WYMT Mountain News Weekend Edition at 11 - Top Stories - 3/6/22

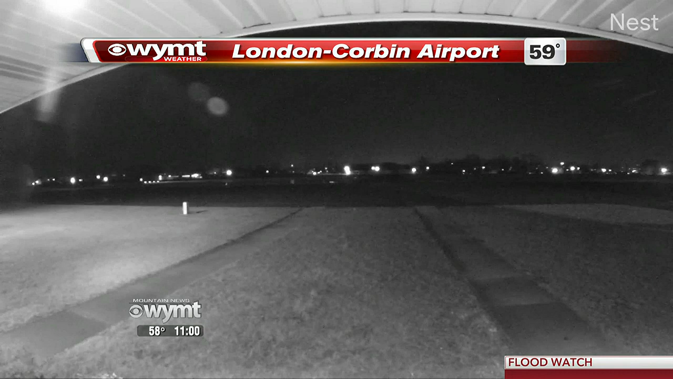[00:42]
But I do want to stress, tonight, all is quiet over at the London Corbin Airport. Current temperature is sitting at 59 degrees, and those showers we had earlier today, like we expected, are now pushing off towards the north.